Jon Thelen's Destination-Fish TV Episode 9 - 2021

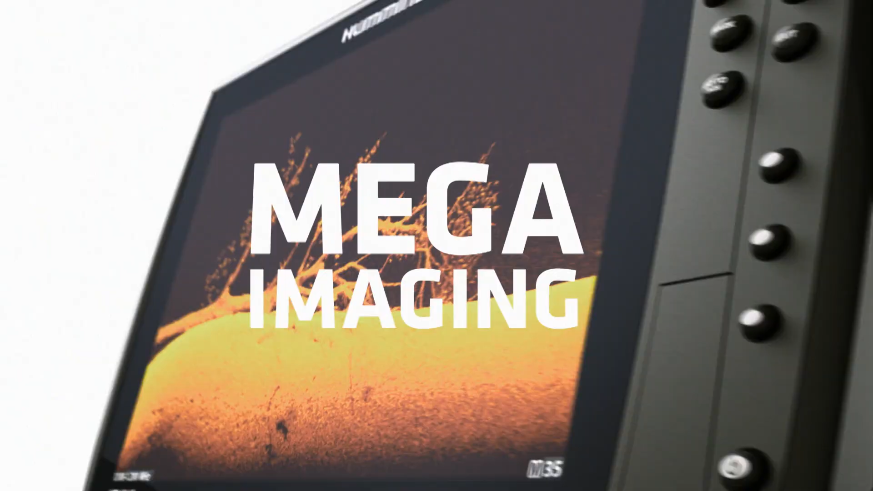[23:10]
New Mega Imaging Plus uses high-frequency sonar
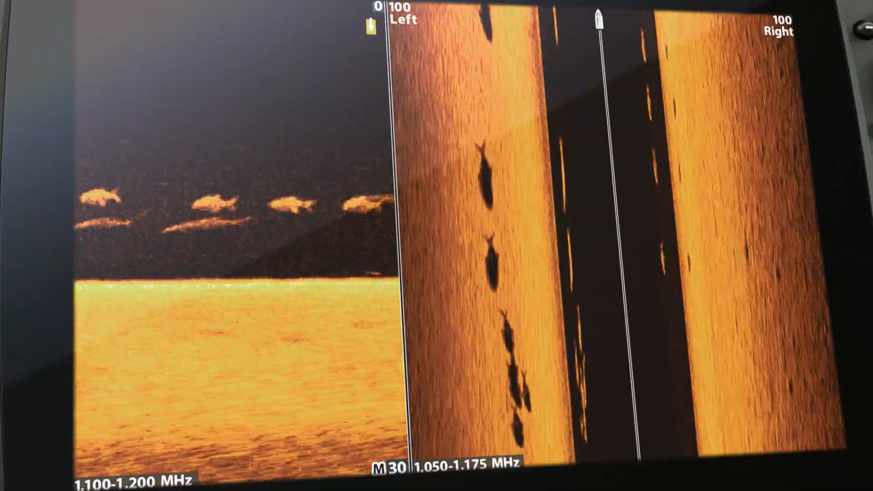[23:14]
to show you fish
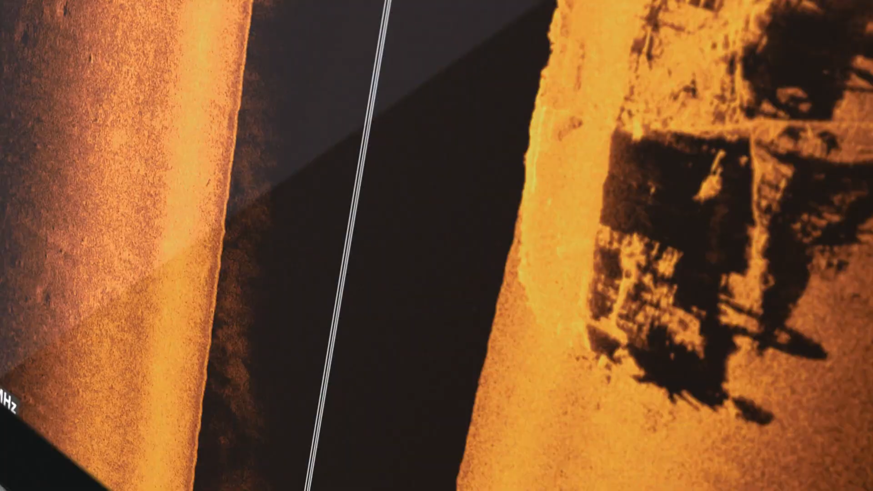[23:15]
and structure up to 200 feet below your boat and 200 feet out to either side.
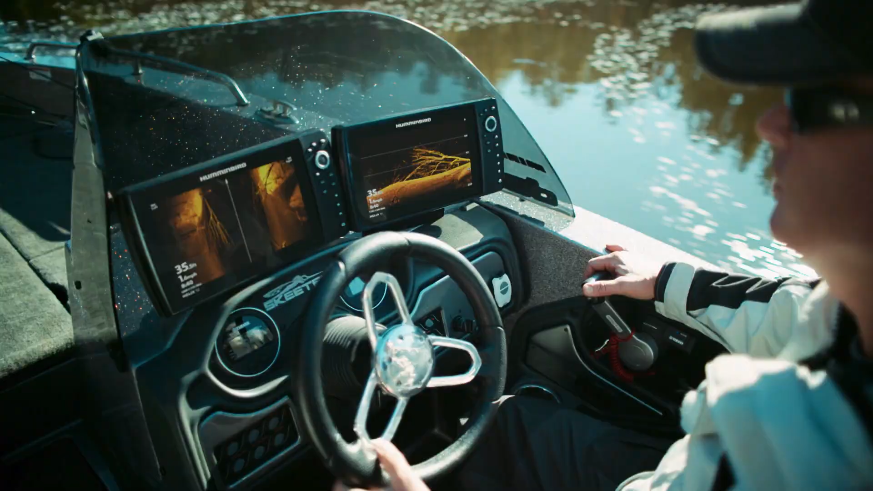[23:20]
No more secrets. No more guesswork.
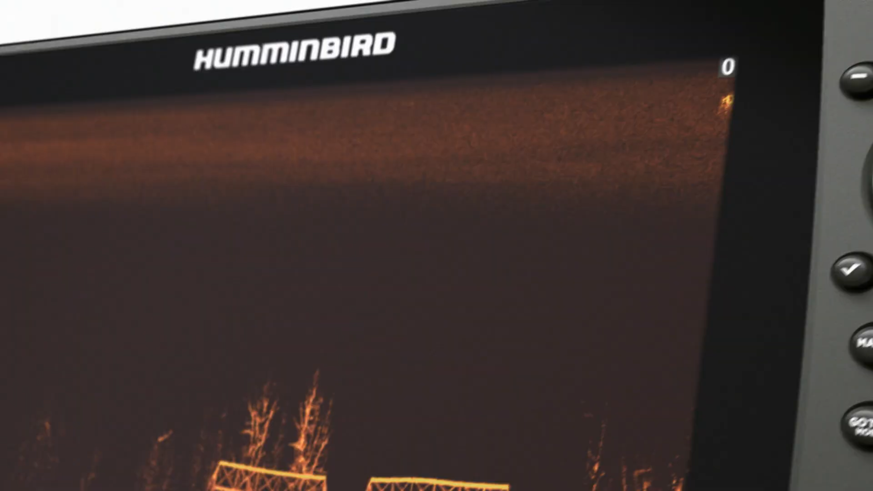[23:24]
Just a clearer picture of the world below.
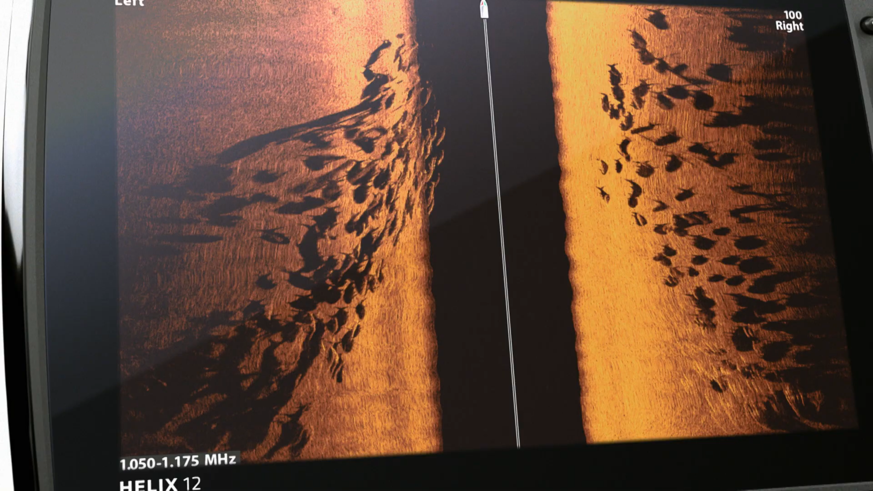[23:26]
Down to a fish's species and direction.